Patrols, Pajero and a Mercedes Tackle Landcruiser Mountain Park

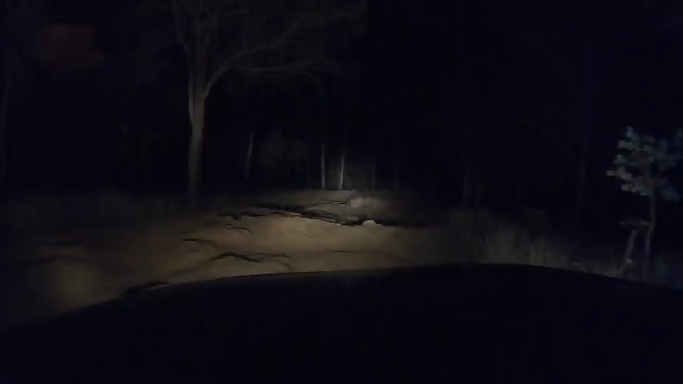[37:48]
How good is that? Stock Pajero high beams, LED spotties.